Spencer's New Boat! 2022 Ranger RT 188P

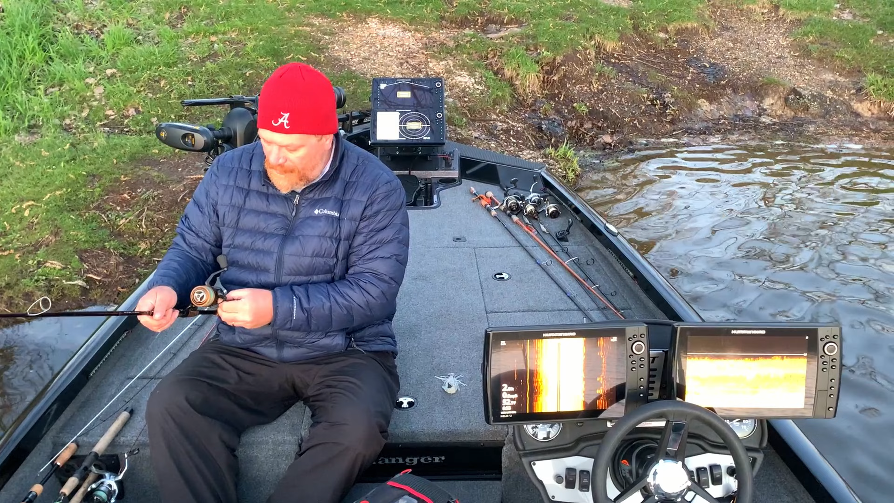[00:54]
We'll be right back. 1988 fast tracker for the last six months with no engine. Right. It's been interesting. Now you got all this crazy stuff to work with. 412 inch helixes. You've got live. You've got 360. You've got two power poles. and i don't know how to use half of it i don't know how to use any of it
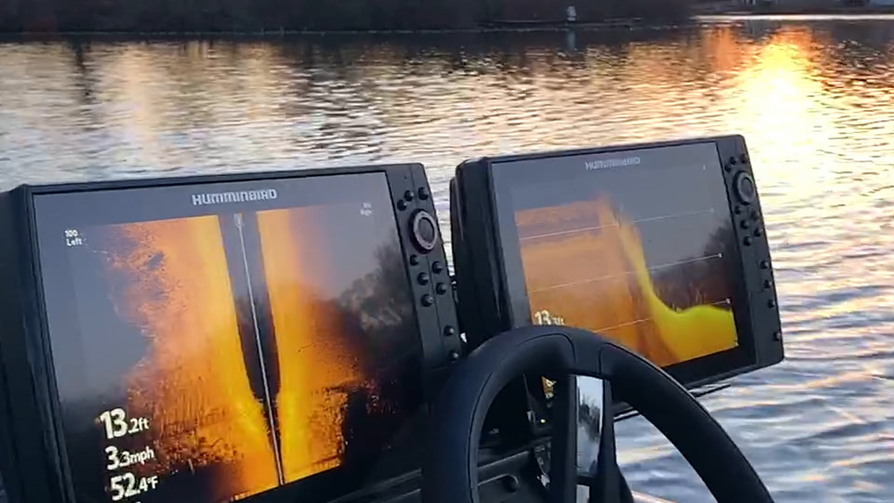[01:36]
On screen: water 52.4°F, speed 3.3 mph
hello you can see bait maybe even fish maybe it's
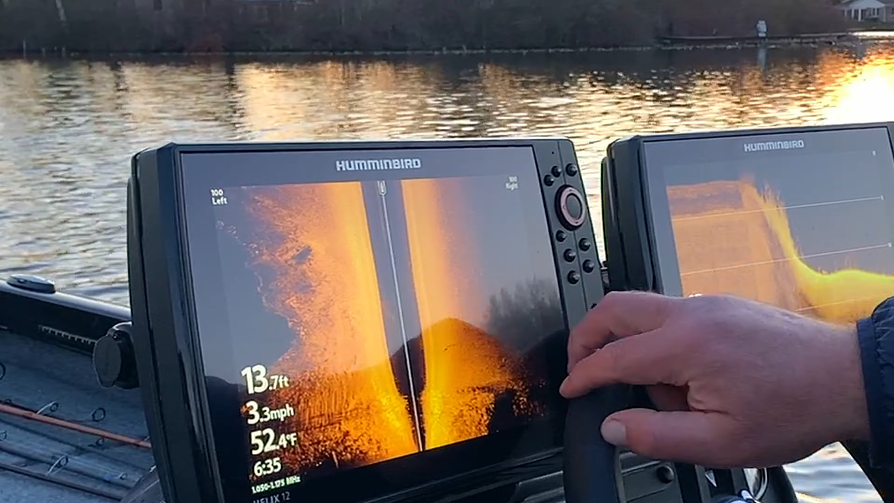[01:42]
On screen: depth 13.7 ft, water 52.4°F, speed 3.3 mph
not used to what this is exactly saying something weeds maybe on the bottom hey look for some bait maybe try to catch something actually yeah you can't